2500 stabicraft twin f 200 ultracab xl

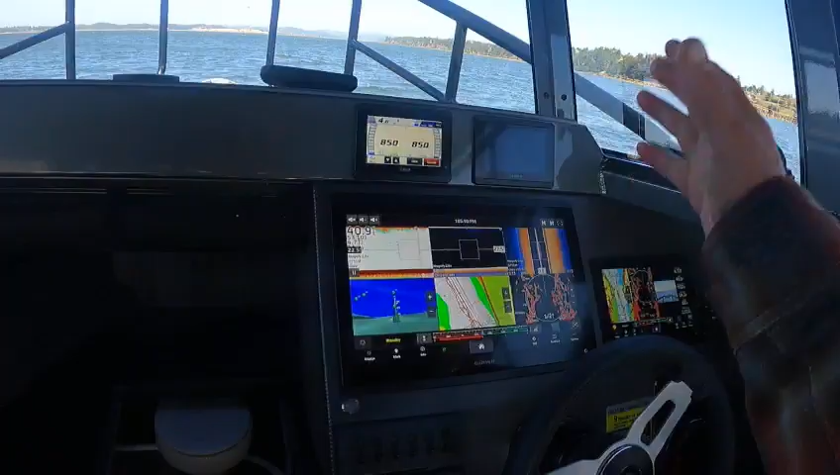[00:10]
way he set all this up it is so cool this is the autopilot i'm going to turn that on and the lights i'll show you like safety work a
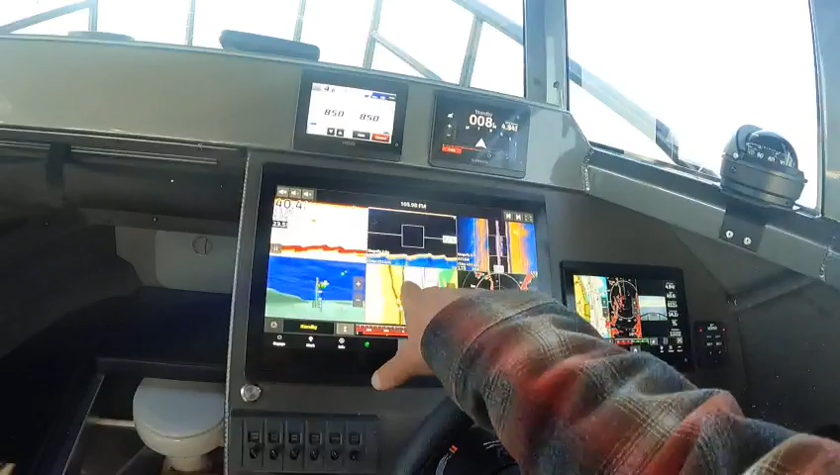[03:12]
lines so if you don't like the course overground and the heading line at the same time i can change that i do
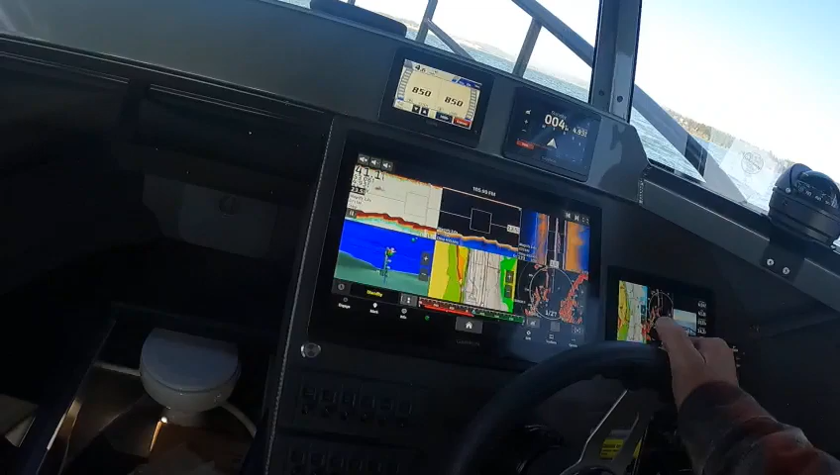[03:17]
that after if you're drifting a little bit you know which way the boat's going and then of course this goes back and forth
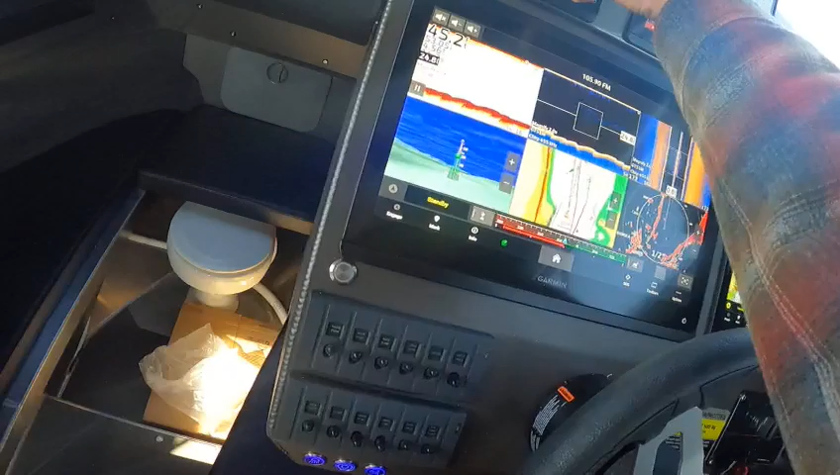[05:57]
and cancel this and that sets it automatically or you hit the throttles and you'll bypass that
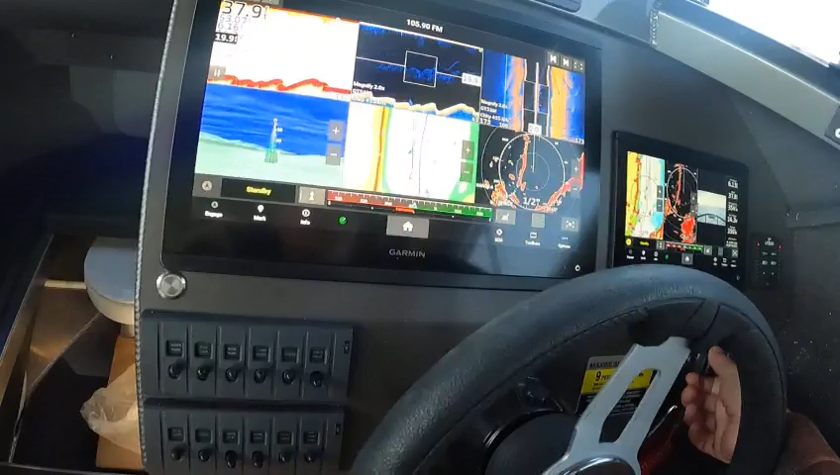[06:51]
i can shut what i'm going to do is to kind of leave those idling for a little bit
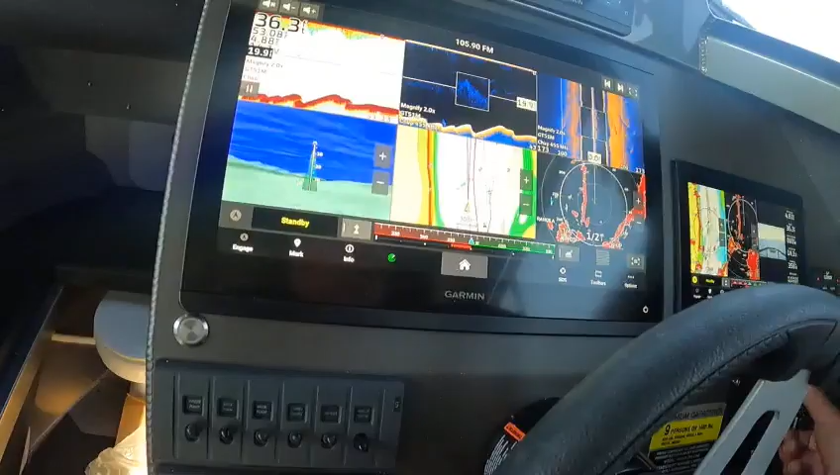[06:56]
i don't have to i'll shut them off that gauge is going to go off now we're on the kicker motor right
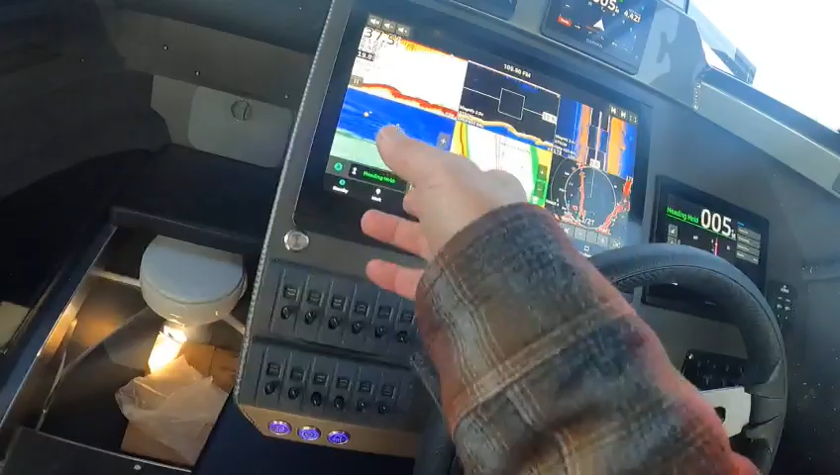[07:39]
now with these are toolbars you can go to your you know your radio or
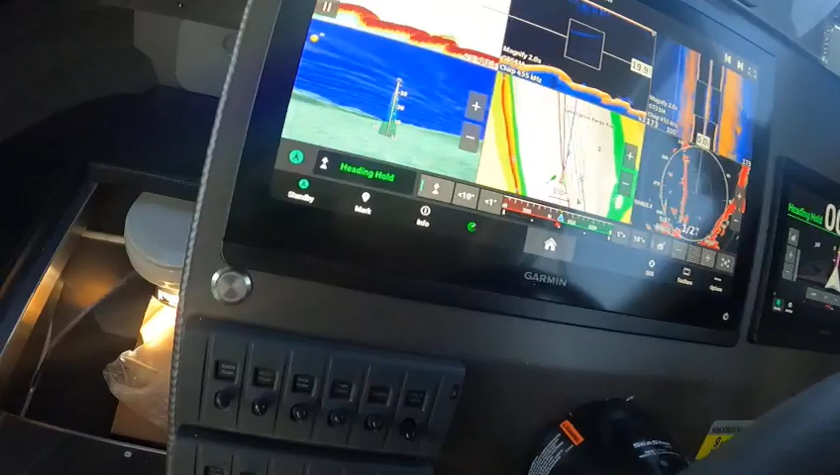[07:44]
your autopilot so if i wanted to go 10 degrees over i could just go 10 see how it changes it over
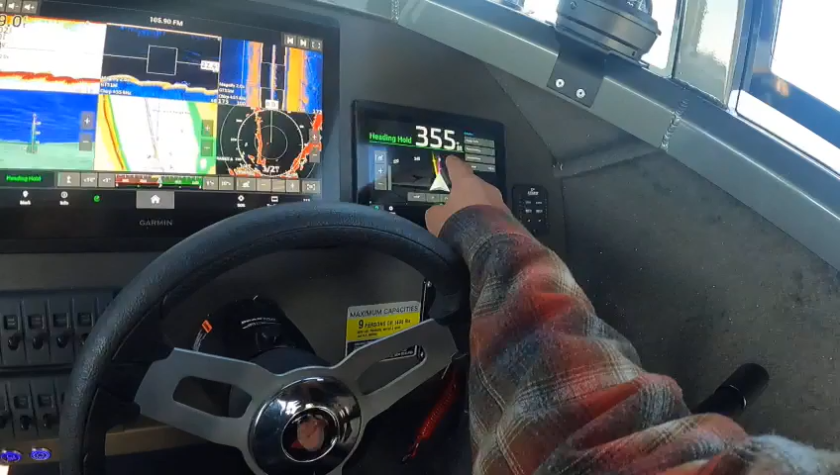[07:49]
there i can go one degree i can do my throttle as well see
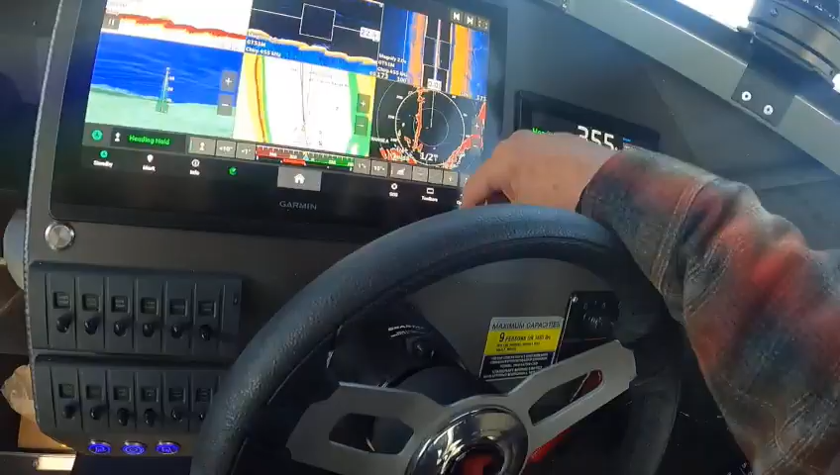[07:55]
so what i'm going to do is kick this thing back since
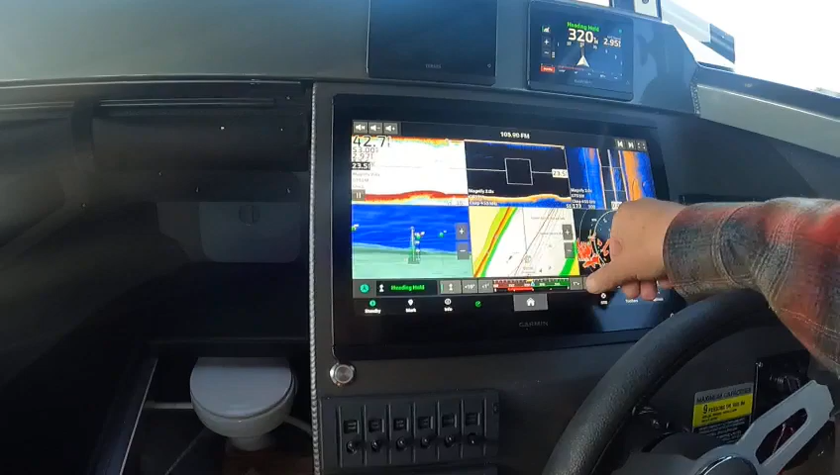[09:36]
and now what i want to do is hit 10 over again a couple times
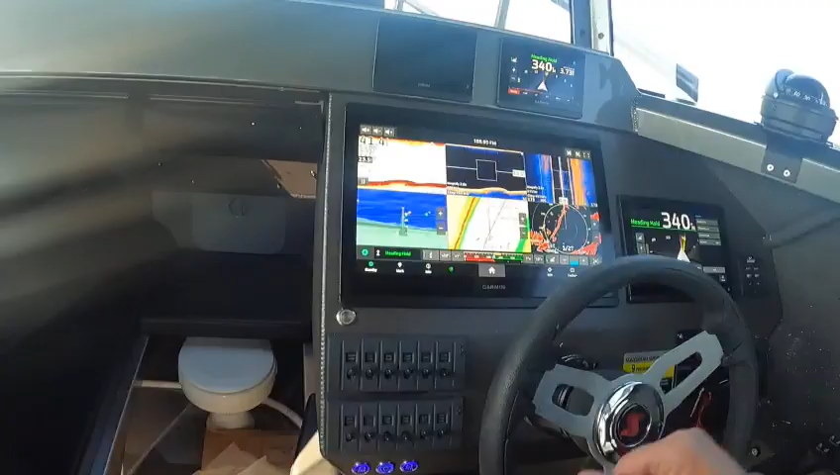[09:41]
and then if i want to go back i'll just leave this like it is now that heater's on same thing
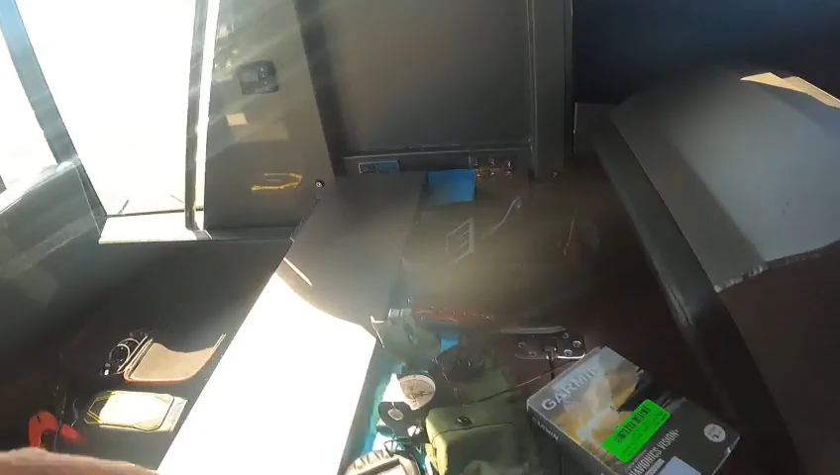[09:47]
just go over here hit this hit it again and it says shutting down just let it shut down
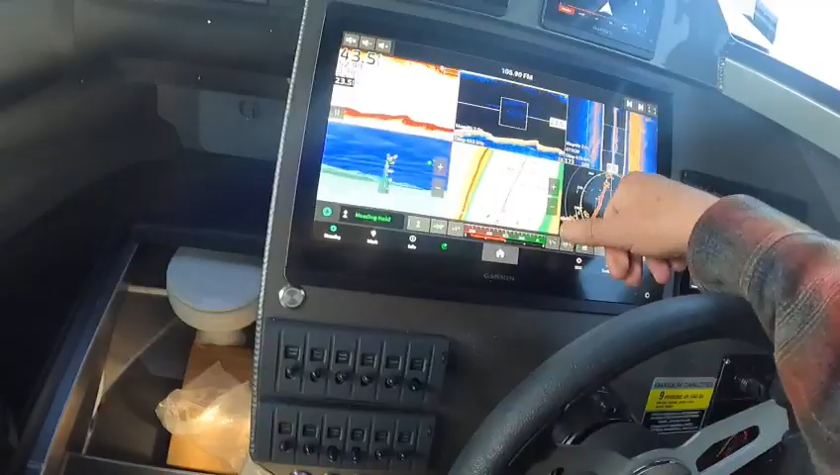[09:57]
so we need to go about another oh here while i'm here i might as well show you this okay save